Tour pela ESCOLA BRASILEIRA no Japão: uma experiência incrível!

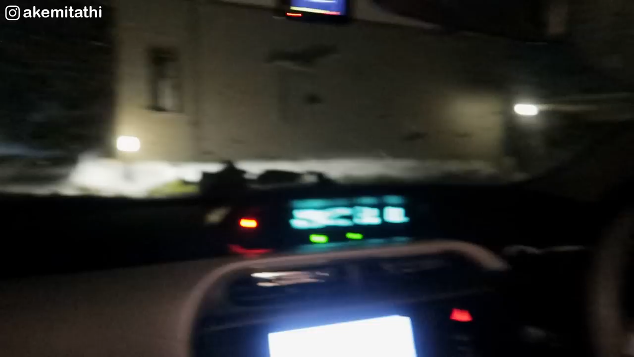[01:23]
Muito Vamos lá então pra mim não perder o trem O Gabriel já está indo E tá vendo como tem neve E agora eu vou lá pegar o meu trem